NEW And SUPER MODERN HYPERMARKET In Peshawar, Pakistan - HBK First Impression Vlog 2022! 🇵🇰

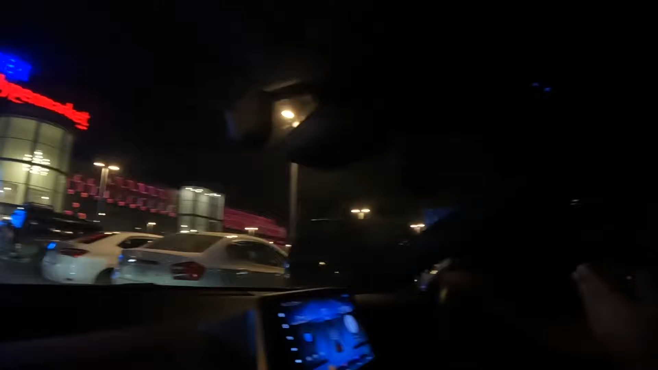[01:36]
All right, guys, here we go. Welcome to the car park.